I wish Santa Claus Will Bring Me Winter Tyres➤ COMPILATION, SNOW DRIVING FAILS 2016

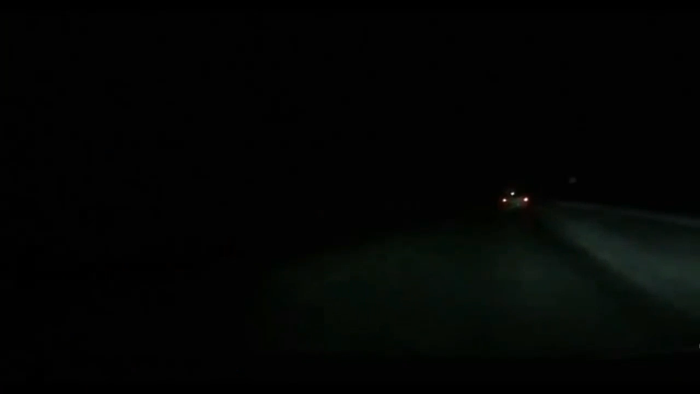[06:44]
бах, она вот так вот сюда вправо уходит. Как заебись, бах, пися.